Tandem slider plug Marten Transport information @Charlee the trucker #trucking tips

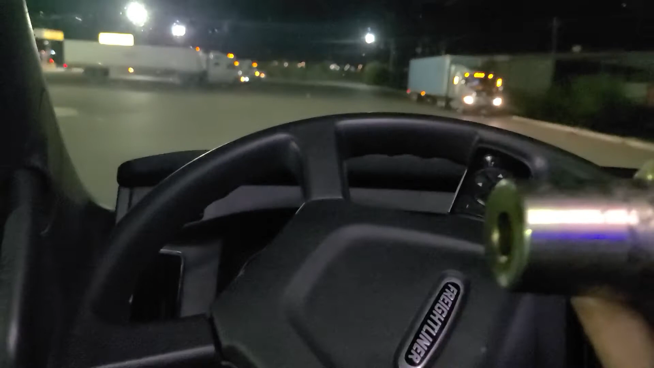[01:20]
And you pull it out. And boom, you lock into your hole you want to be in. So that's just a little quick tip.